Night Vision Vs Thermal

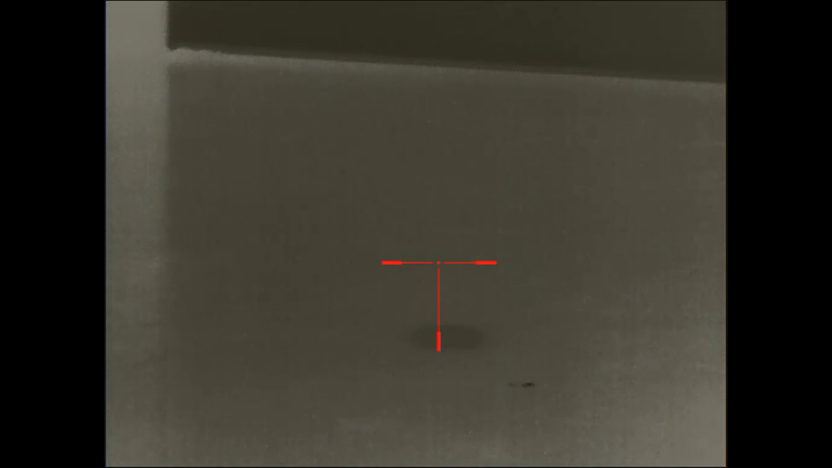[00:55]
High-quality thermal imaging devices can sense microscopic temperature differences, even from a long way off.
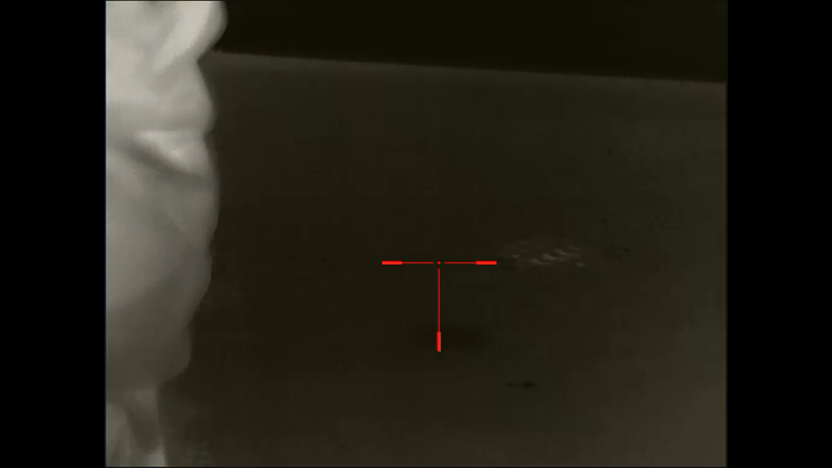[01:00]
Using the right thermal scope,
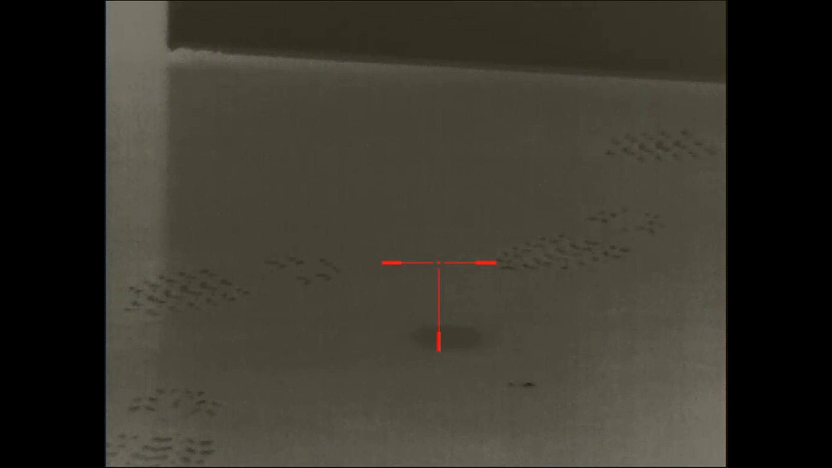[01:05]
devices are so sensitive that you could even pick up a person's handprint or a footprint at an impressive distance away.
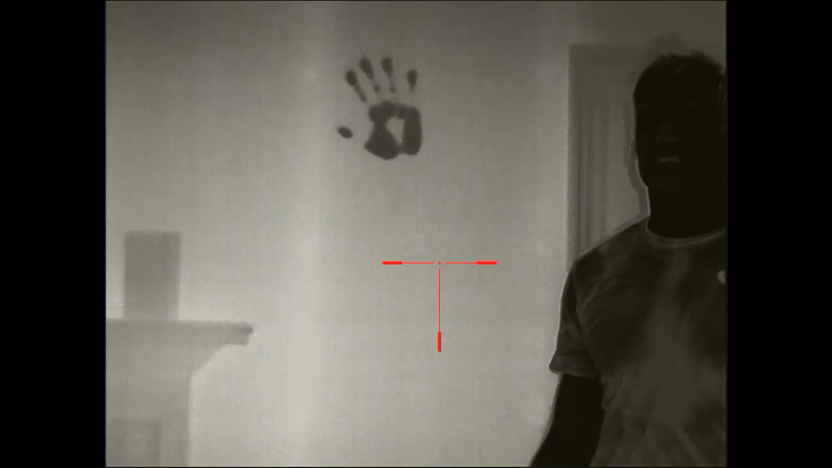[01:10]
With Night Vision, potential threats can easily hide and camouflage themselves past 40-50 yards away, depending on how dark it is.
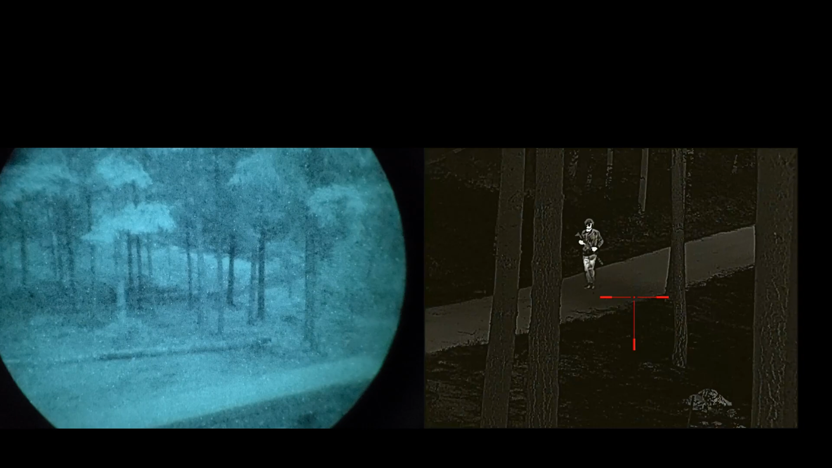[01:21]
In contrast with thermal imaging, these targets would stand out very clear under thermal imaging at extended ranges. Is thermal better than Night Vision?
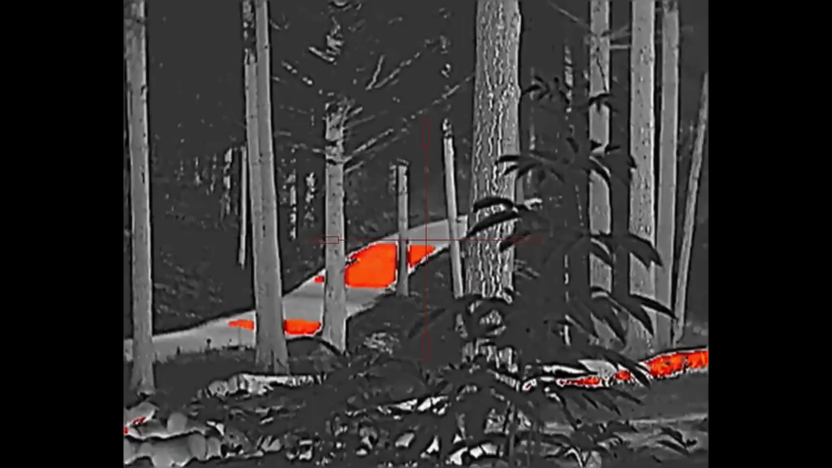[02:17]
Using a rifle with NVG requires a NODS-compatible optic, a laser aiming module, along with a helmet, and some sort of system to mount the Night Vision to your head.
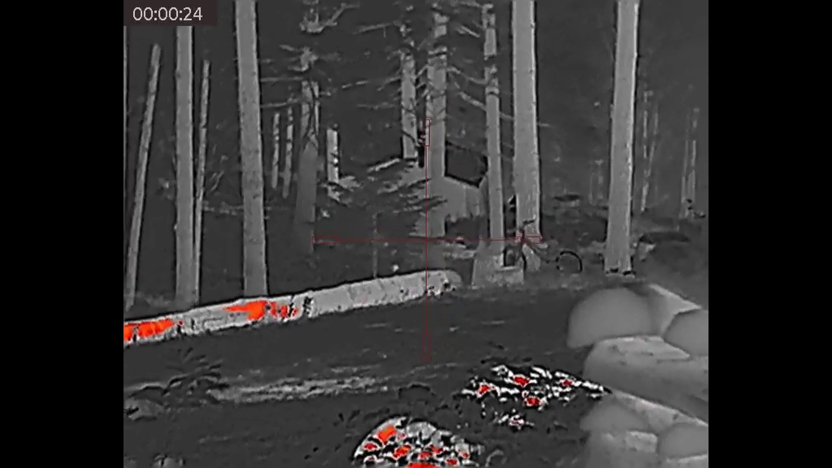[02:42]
Sure, you could cobble together a low-cost digital Night Vision device
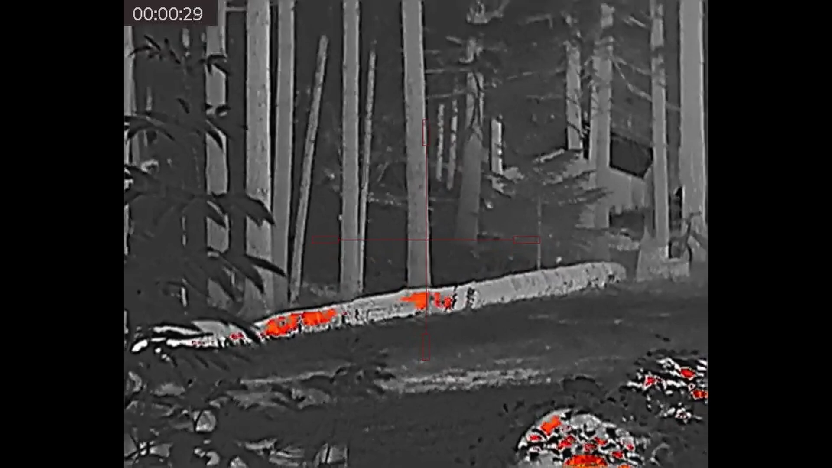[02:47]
like a Sightmark Wraith or a Psionics Aurora action camera,
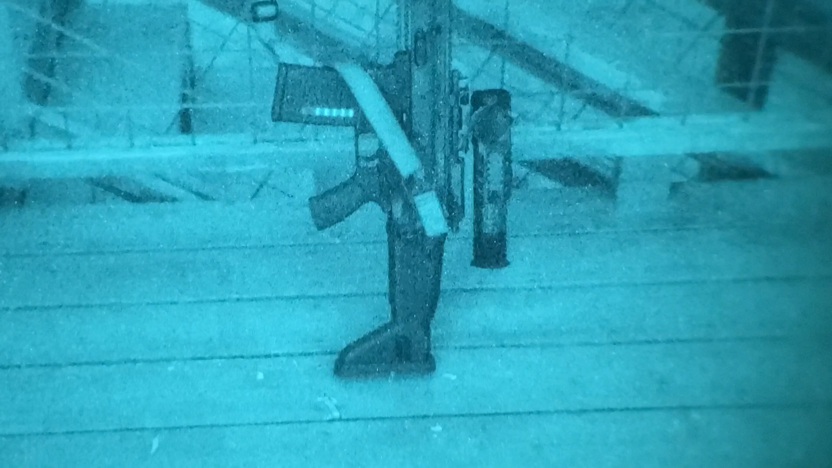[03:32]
I'd really consider a 384 core AGM Rattler to be a decent minimum quality to consider.
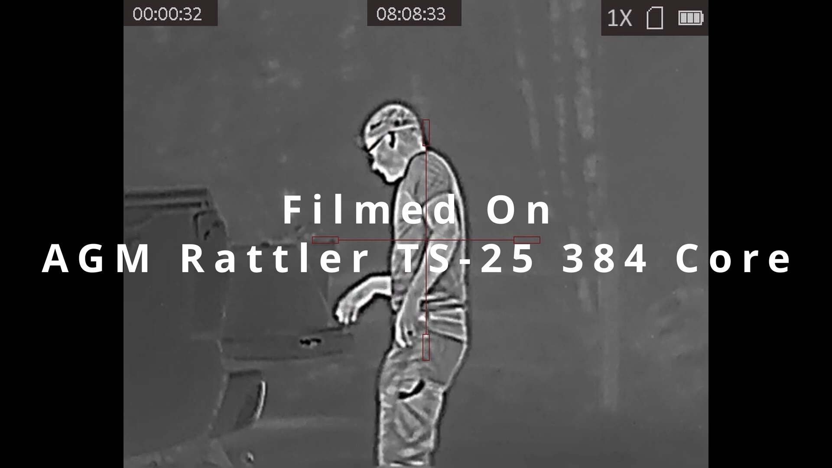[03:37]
AGM's TS-25 384 core is effective out to about 150 yards.
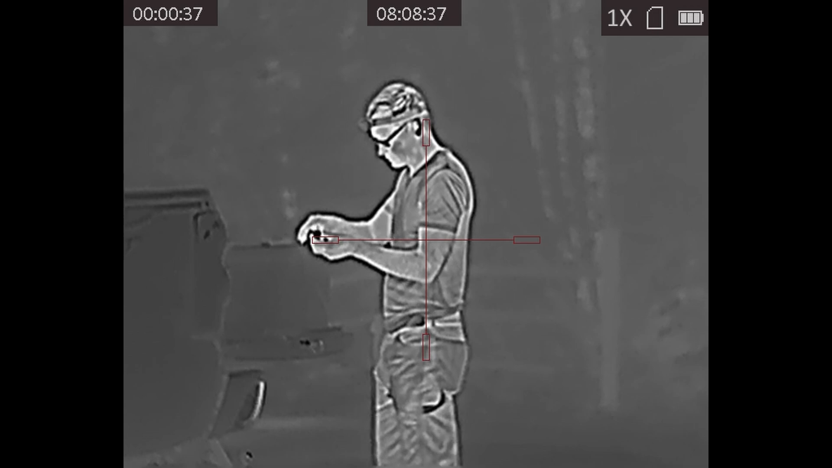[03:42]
It comes with an American Defense quick-detach mount right from the factory. Really, it can do a lot of things that you would want to do in a low-light scenario and you could get that for about half the cost of a budget-tier PVS-14 laser and helmet mount.
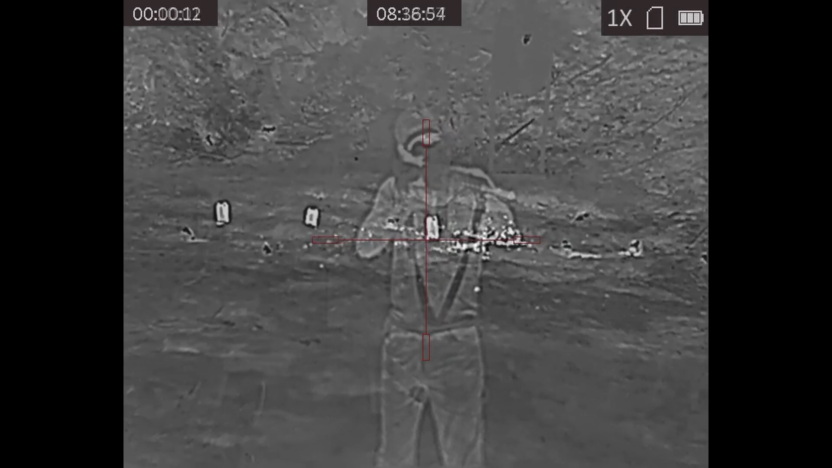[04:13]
Unlike night vision, thermal doesn't need any starlight or moonlight to function.
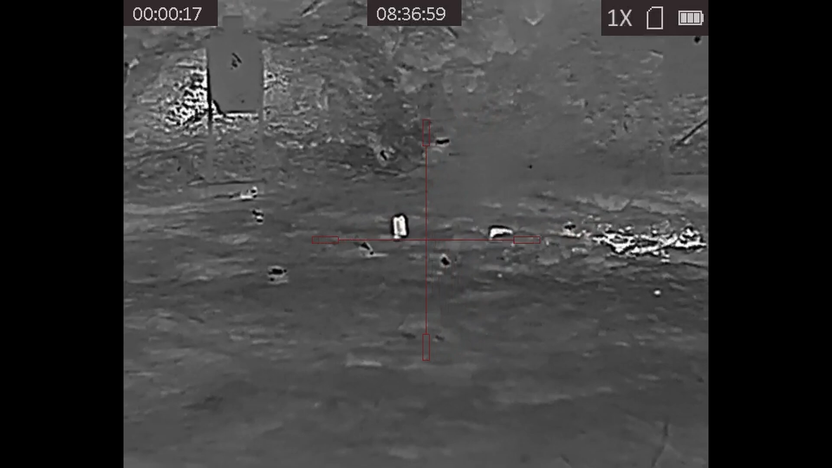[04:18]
Thermal can literally be used in pitch black outside.
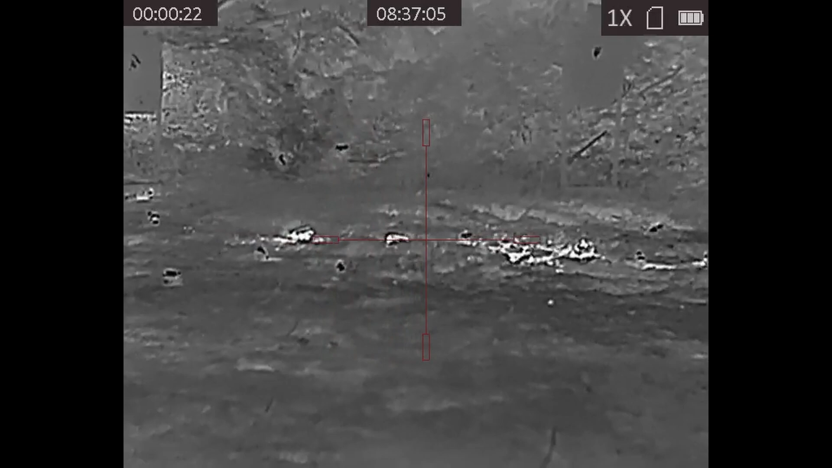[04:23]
No visible moon, no stars, no nothing, and a thermal scope will still be able to function at 100% capacity.
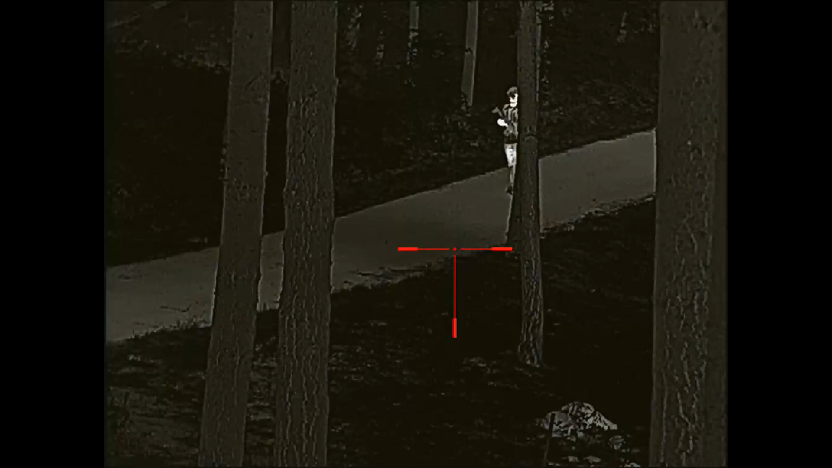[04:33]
In night vision, the performance will degrade as starlight and moonlight diminishes.
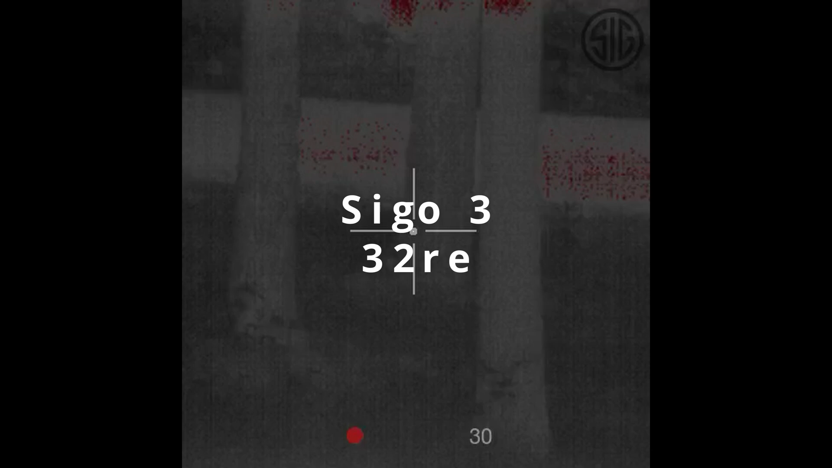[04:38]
Let's get out in the real world and look at some examples.
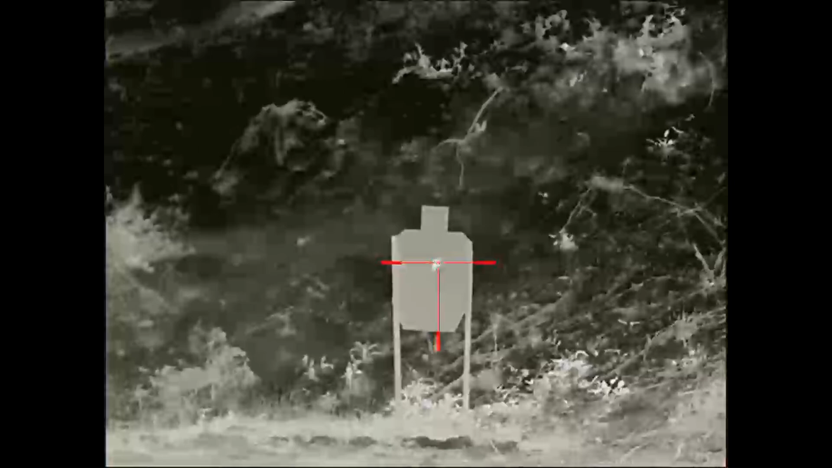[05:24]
Ricoh for about the same price as a mid-priced PVS-14 and laser setup.
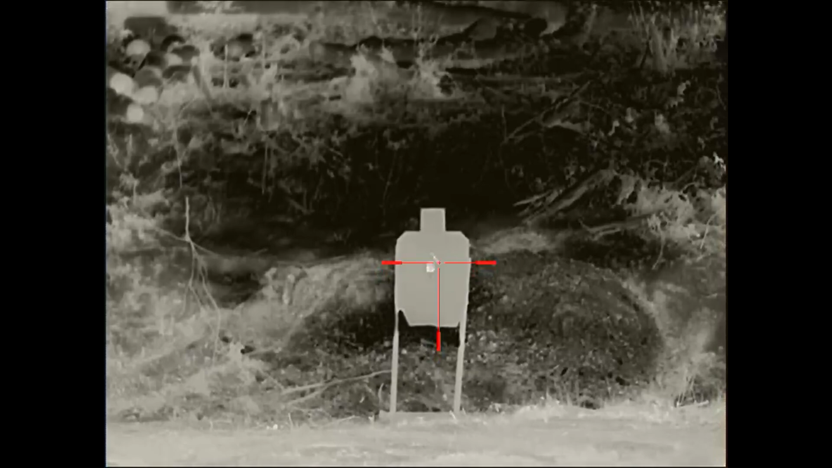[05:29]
Thermal optics offer a really good value for the money when compared to night vision.
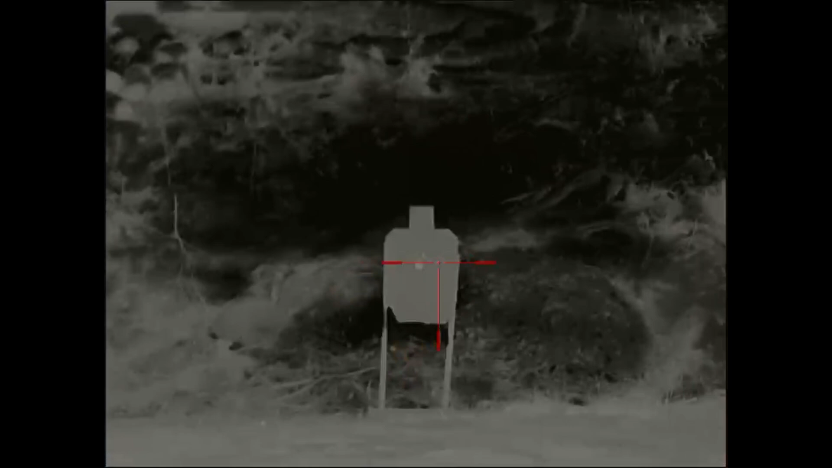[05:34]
Let's talk about night vision and thermal, offense versus defense.